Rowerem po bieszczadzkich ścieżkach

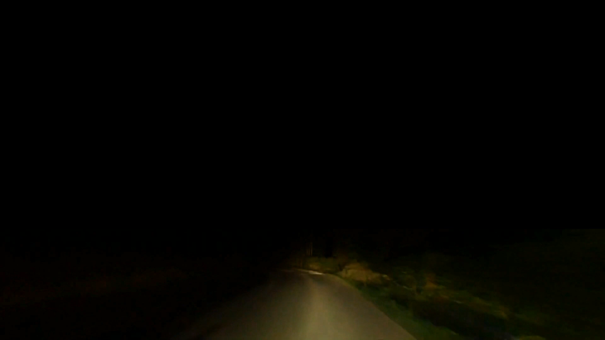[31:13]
I takie coś dużego i ciemnego, co znikło szybko w przydrożnych krzaczorach. Na trzeci dzionek trasa średnia.